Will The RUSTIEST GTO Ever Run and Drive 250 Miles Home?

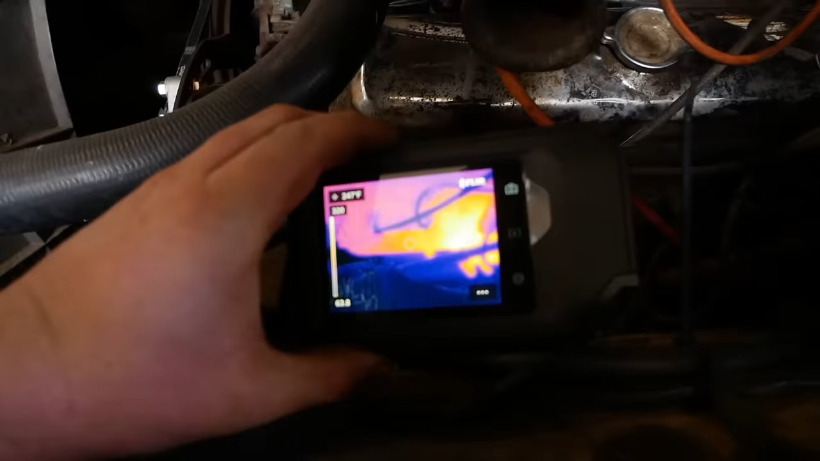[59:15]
Number one is still quite cold, and I'm only reading 180 on the exhaust piece itself whereas the one next to it's
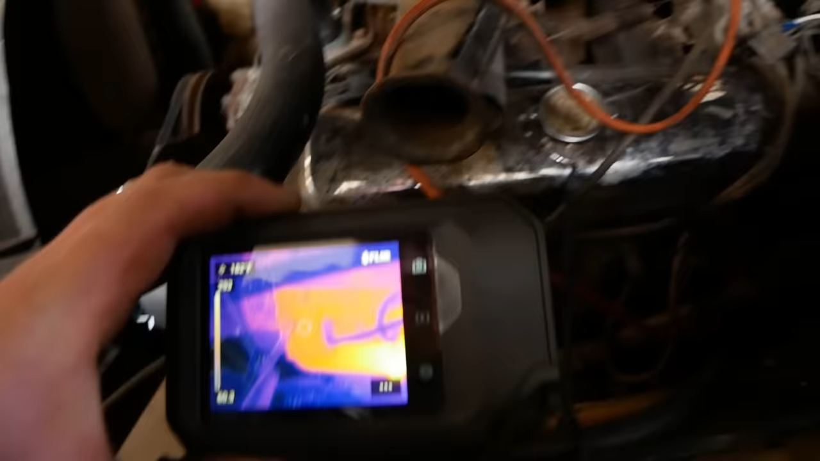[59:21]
Maxing out the camera so
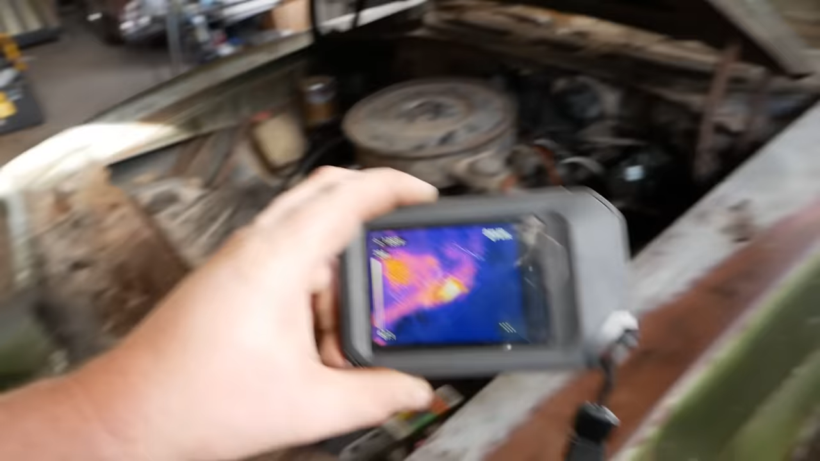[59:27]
These ones on this side look quite happy though Got a good even burn here.
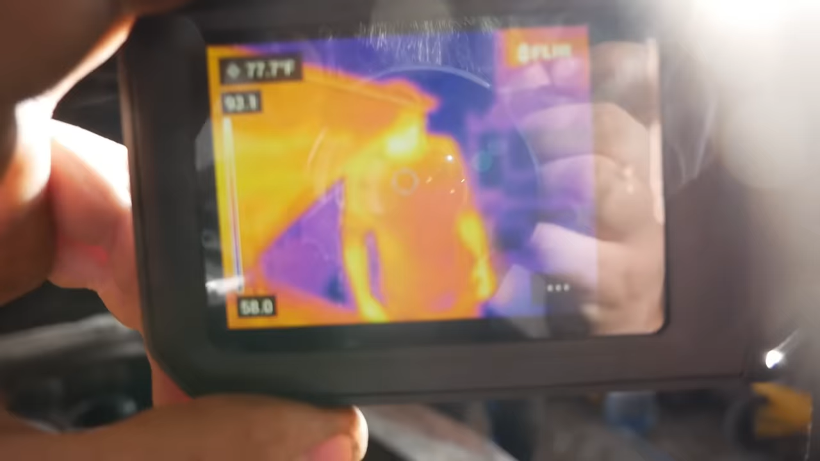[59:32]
Hmm. Hmm. Hmm. Oh, why are nipples so hot?